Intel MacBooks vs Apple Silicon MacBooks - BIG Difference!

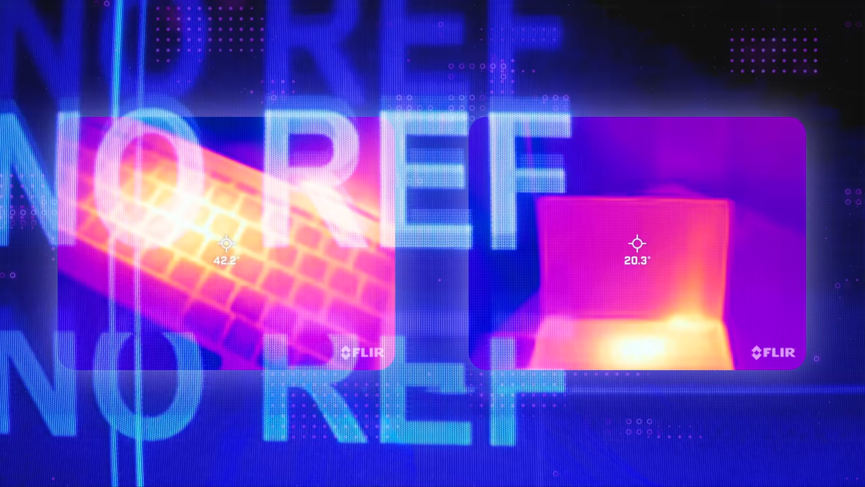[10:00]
And it's not just the battery. I mean, the Intel models were notorious for their fan noise and excessive heat. Fans blasting and a boiling hot
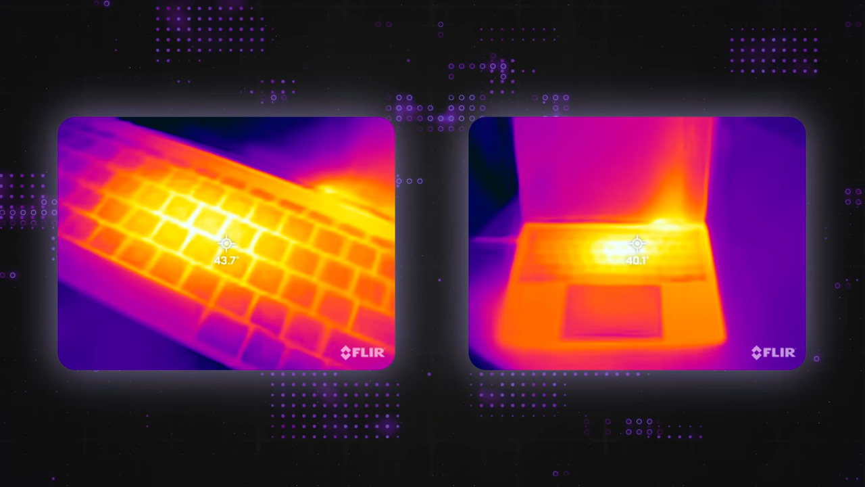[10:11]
top case while simply watching YouTube videos is a pretty common occurrence on these older models.